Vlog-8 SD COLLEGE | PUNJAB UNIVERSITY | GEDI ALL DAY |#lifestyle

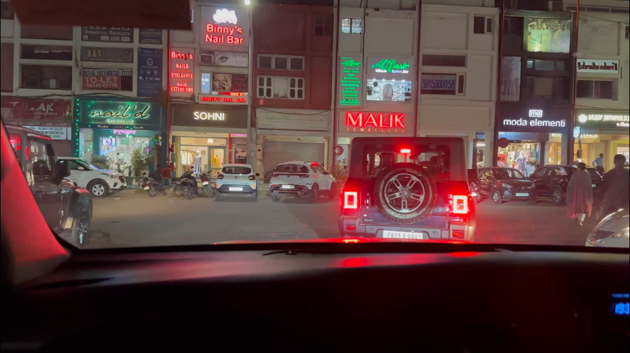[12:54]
ਲਓ ਜੀ ਹੋ ਗਿਆ ਆਪਾਂ ਮਾਰਕੀਟ ਦੇ ਅੰਦਰ ਐਂਟਰ ਰਸ਼ ਤਾਂ ਹੈਗਾ ਨਾ ਅੱਜ ਇੱਥੇ ਵੀ ਠੀਕ
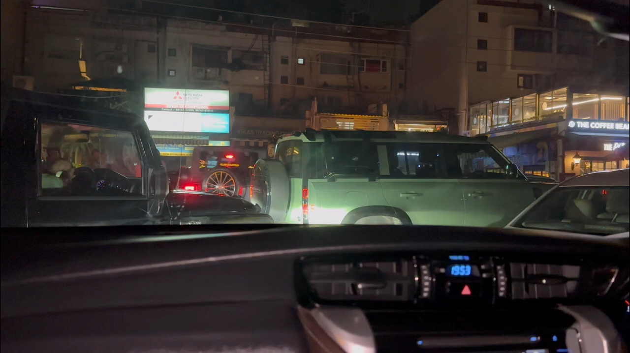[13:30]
ਦੂਜੇ ਮੋੜ ਕੇ ਲਾਈ ਜਾਂਦੇ ਆਪਾਂ ਵੀ ਲਾ ਲਓ ਗੱਡੀ ਉਹ ਆ ਗਿਆ ਉਤਰ ਕੇ ਬਾਹਰ ਹੀ ਮਿਲਦੇ ਹਾਂ ਜਲਦੀ ਬਾਹਰ ਨਿਕਲ ਕੇ